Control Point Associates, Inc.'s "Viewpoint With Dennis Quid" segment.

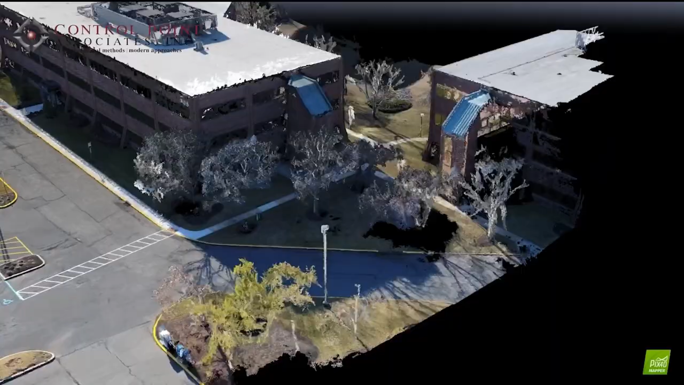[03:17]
is stitching all these photos together and using each pixel in order to create a 3D reconstruction of a project.